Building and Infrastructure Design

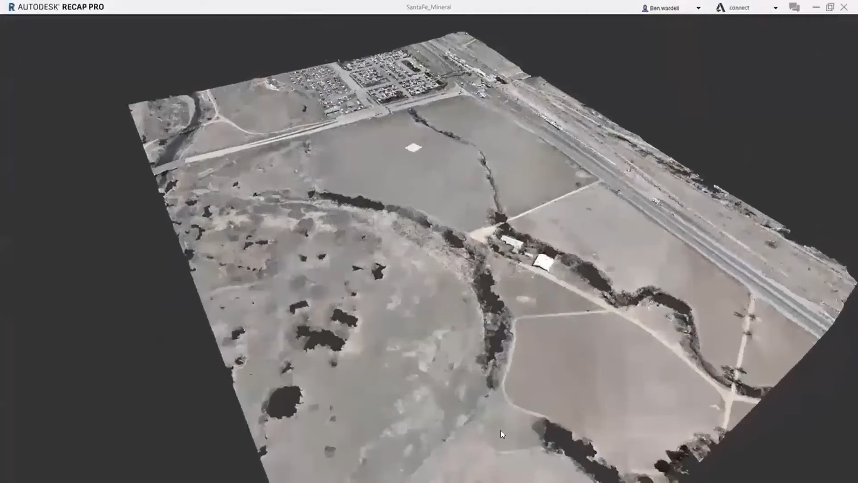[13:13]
In ReCap Pro, users can view and manage point cloud
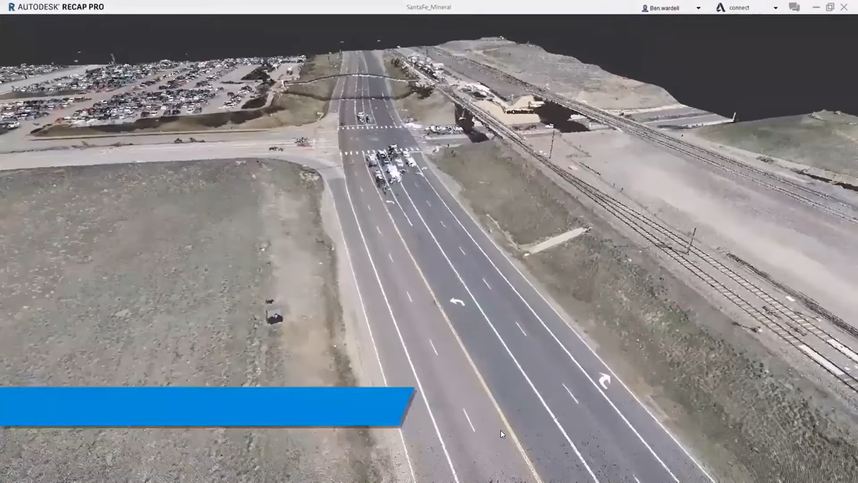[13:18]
data obtained from LiDAR or drone technologies.
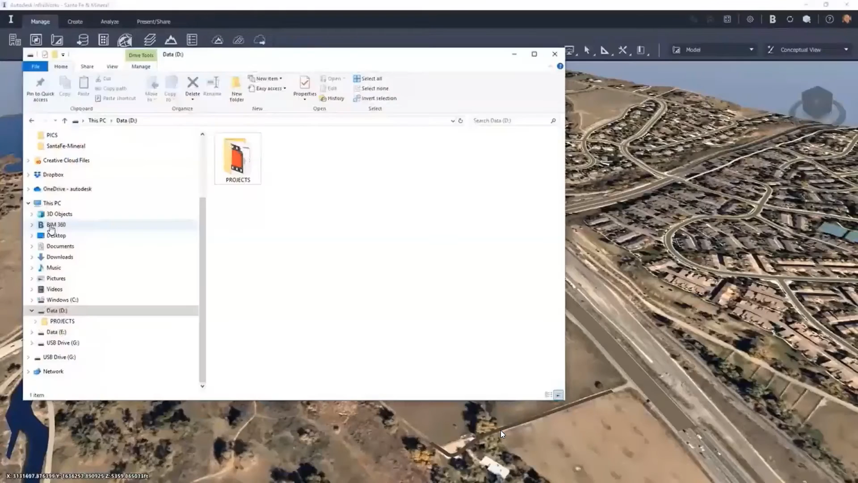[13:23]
Users can import the point cloud into the InfraWorks model seamlessly.
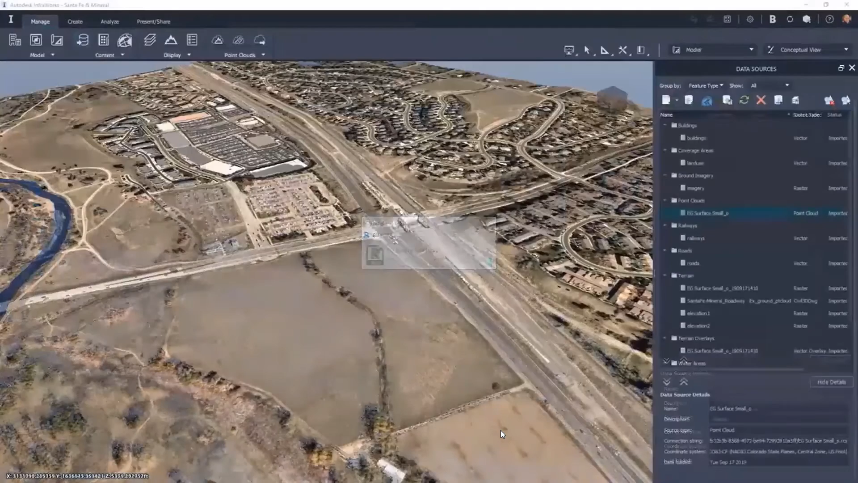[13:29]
Users can run traffic and mobility simulations that reflect existing site and traffic conditions.
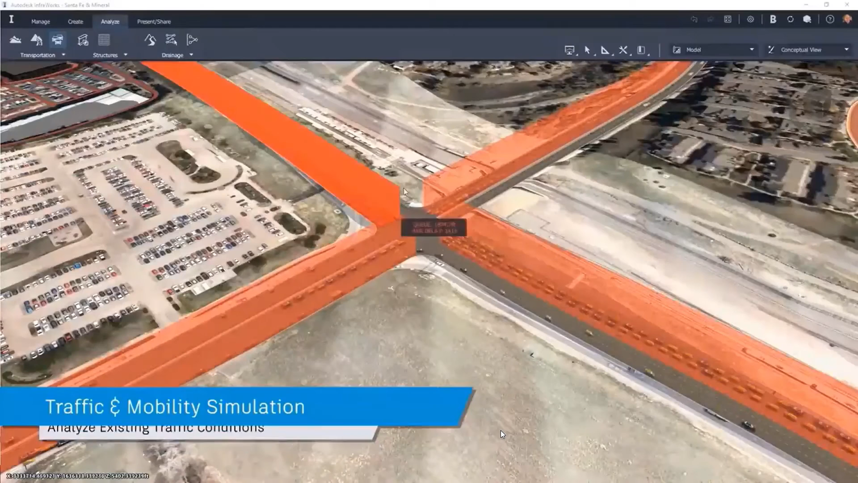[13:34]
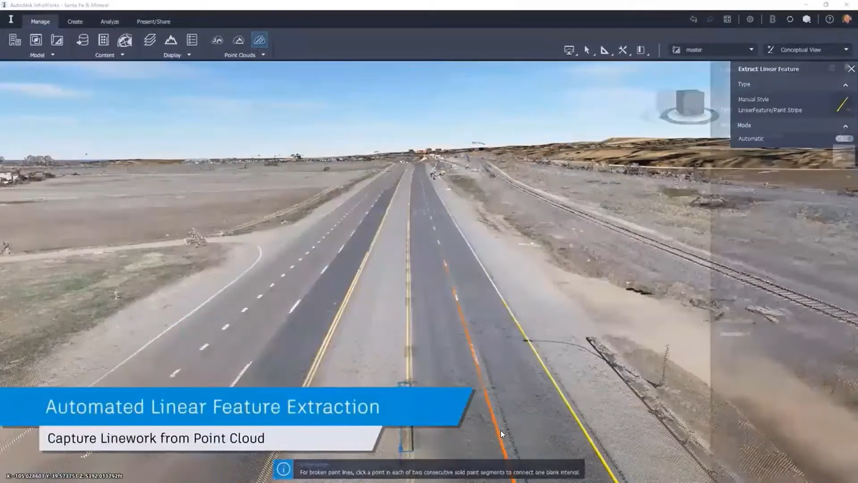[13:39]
InfraWorks will also extract from the point cloud critical information using the automated linear feature extraction tool.
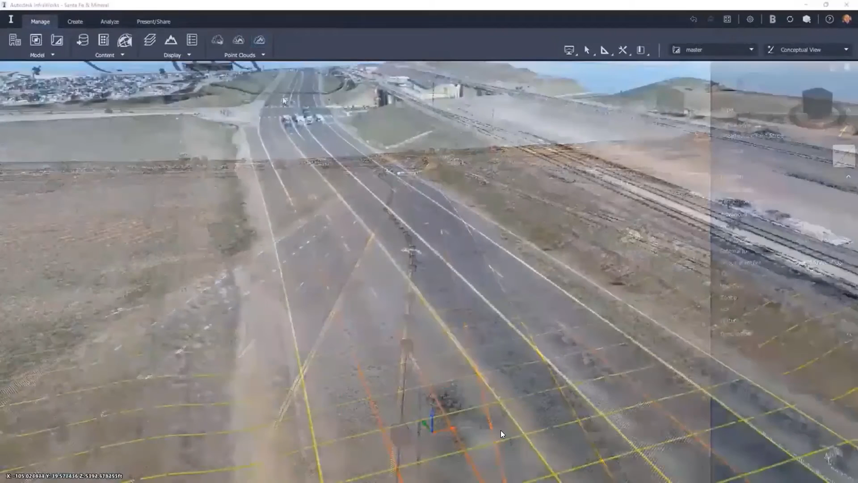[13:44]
This data can be fully utilized in Civil 3D during the design process.